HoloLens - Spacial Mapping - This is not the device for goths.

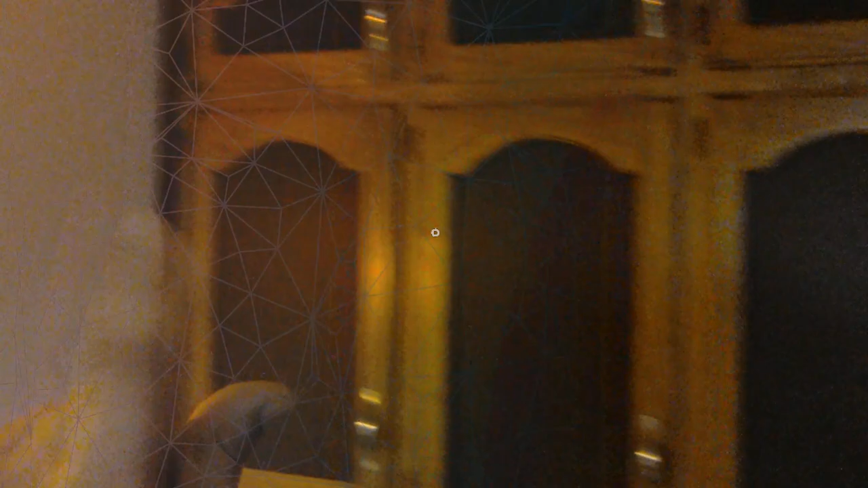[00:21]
shadows looks like optimally you want a very well lit or evenly lit I don't think you want it to be too bright because you won't be able to see the holograms as well but
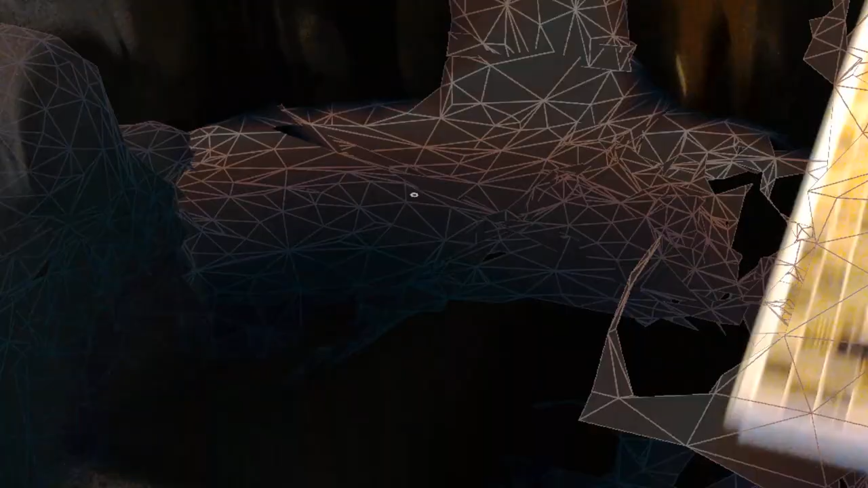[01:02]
lots of black things in our homes it does not seem to like that it tends to create holes everywhere there's it's
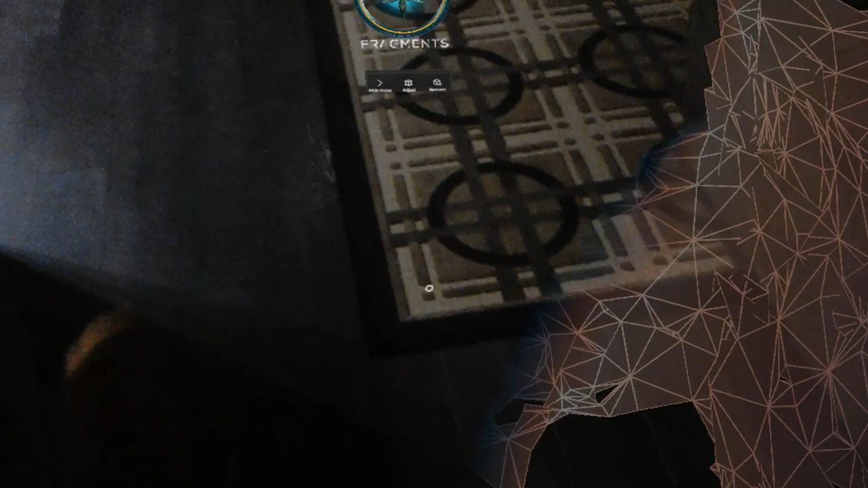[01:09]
too dark or even when it's not dark if it's like black carpet stuff like that see that big old black
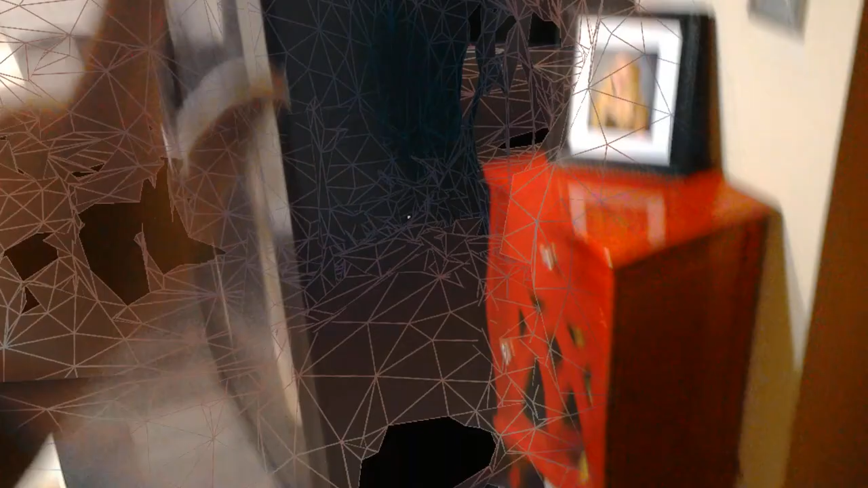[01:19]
refrigerator and it's just not seeing in it let's see if getting closer helps yep
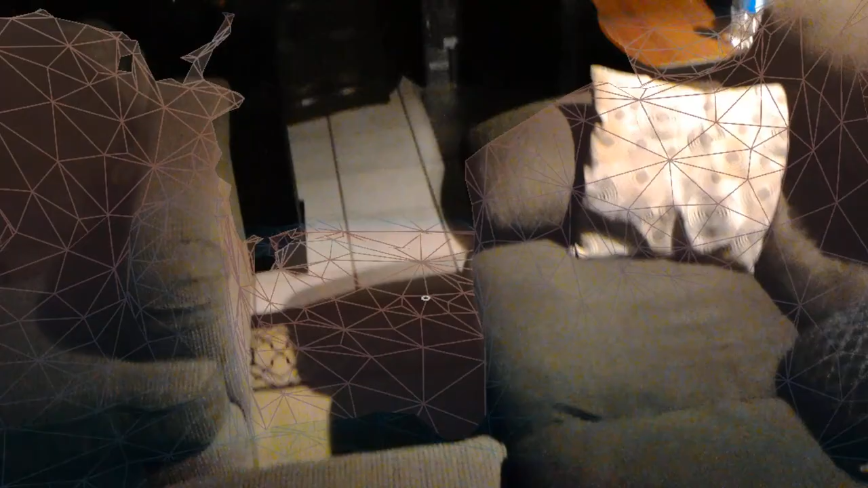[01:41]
but regardless it looks very cool it looks very cool